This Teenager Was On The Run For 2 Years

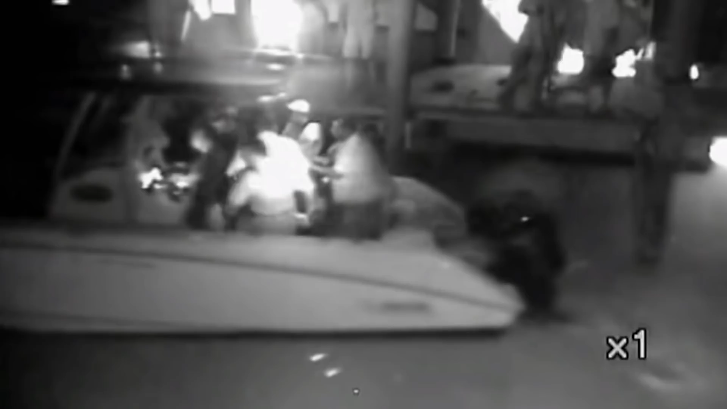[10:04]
He attempted to steal another boat, but this ended up being futile after he ran aground in shallow water.